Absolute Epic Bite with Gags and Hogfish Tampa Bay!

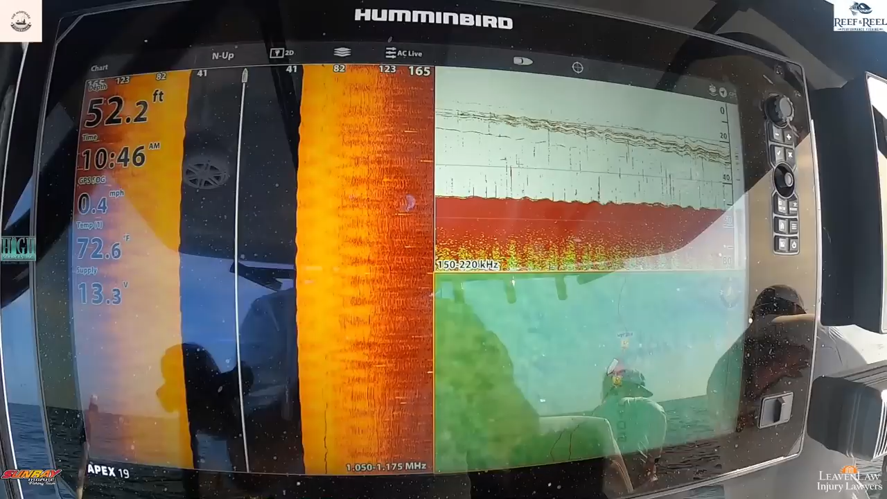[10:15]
On screen: depth 52.2 ft, water 72.6°F, speed 0.4 mph
but I really didn't see anything, and I was getting ready to leave,
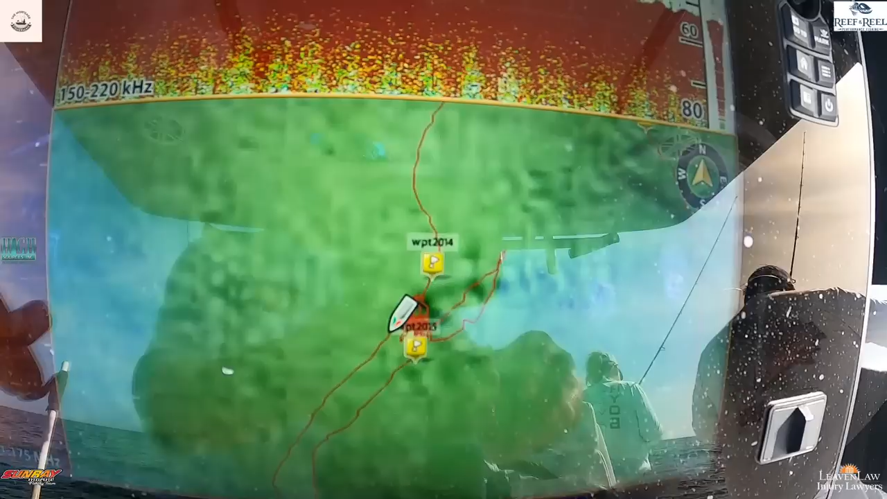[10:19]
and I pulled back around one more time and I came at it at a different angle, and boom, there it was.
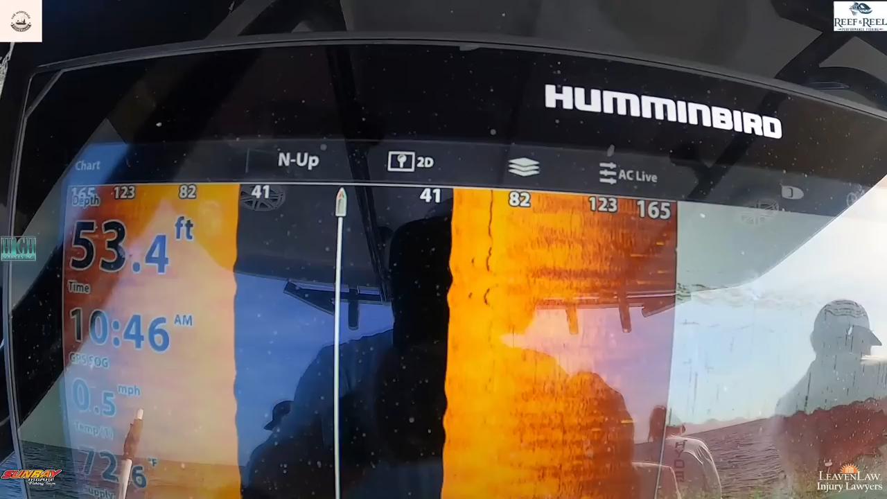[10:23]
On screen: depth 53.4 ft, speed 0.5 mph
And it showed some fish. I'm like, okay, let's do it. Fortunately, our trolling motor is working, but the propeller's not spinning.